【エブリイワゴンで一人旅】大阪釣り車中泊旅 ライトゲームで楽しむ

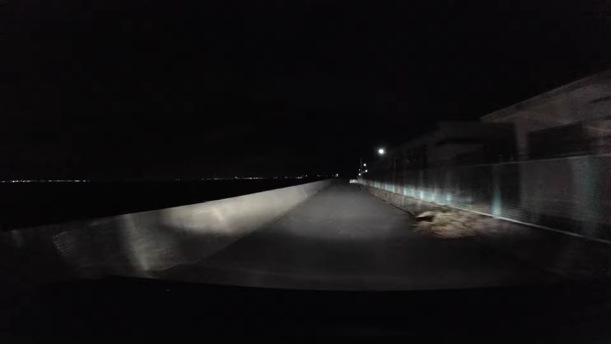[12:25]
だからちょうど僕が釣り出した頃が地合いの終わりらへんやったんかな、知らんけど。はい、腰が痛くちょっと疲れてきましたね。
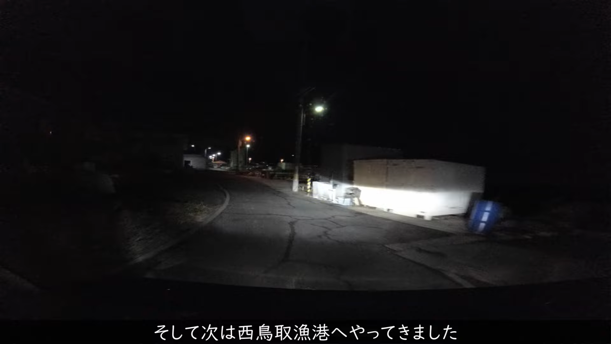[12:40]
どこも明るいんがいいよね、この辺の漁港は。